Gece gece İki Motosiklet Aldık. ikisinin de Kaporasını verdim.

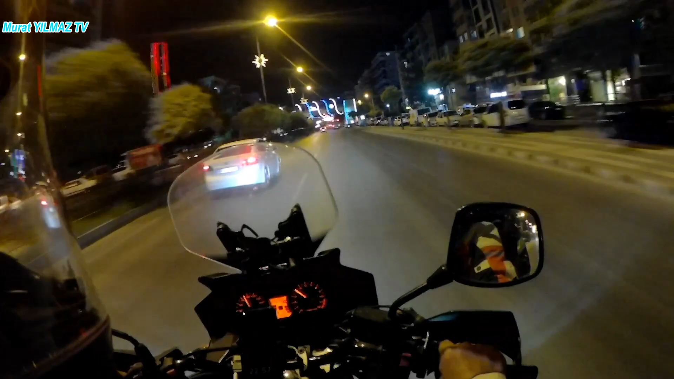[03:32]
Burası Manisa Merkez. Yani Manisa Merkez derken Manisa'nın içinden geçen yol. Manisa Merkez'e sola döndüğümüz zaman şehir merkezine gidiyoruz. Burası aynı zamanda da İstanbul'a gidiyor. Yani arkamdan gelen yol İstanbul'a gidiyor. Önümüzde İzmir. Şimdi artık tabi otoban yapıldı. Pek bu yol kullanılmıyor.
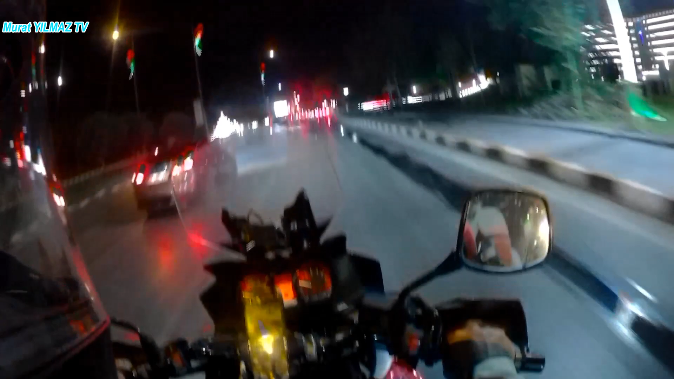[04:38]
Evet, yine akşam saatinde saat 11 ve yine yoğun bir trafik var.
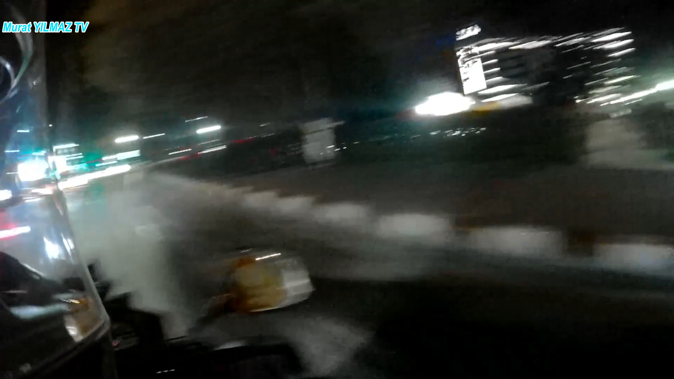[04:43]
Burası Saruhan Otel.
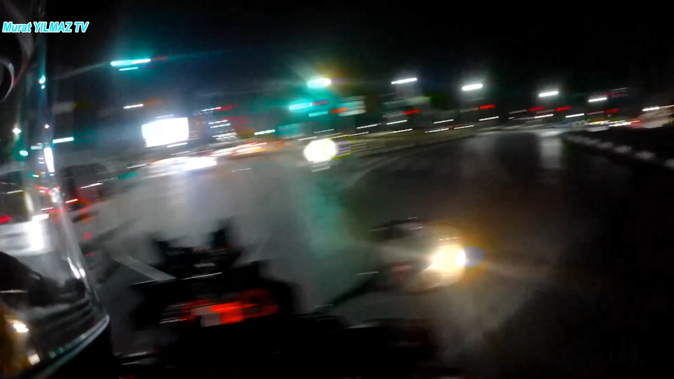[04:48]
Burası sanayiye gidiyor. Doğru gidersek de İzmir'e gidiyoruz. Manisa, Şehzadeler Şehri. Sen sağa sola döneceksin, ben şuradan gideyim. yol aynı zamanda Sabuncubeli virajlarına gidiyor arkadaşlar. Mükemmel virajlar var burada.
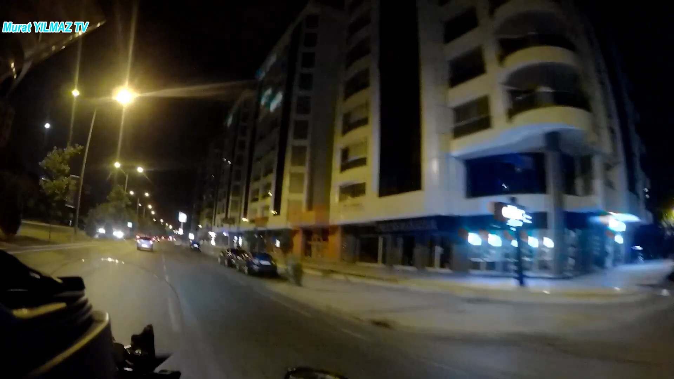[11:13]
Ulan ne evler yapılmış arkadaş buralara ya. Eskiden buralar zeytinlikti arkadaşlar. Bildiğiniz zeytinlikti yani. Ovaydı. Tarlaydı. Valla bir ara inekler otluyordu yani. Ama şimdi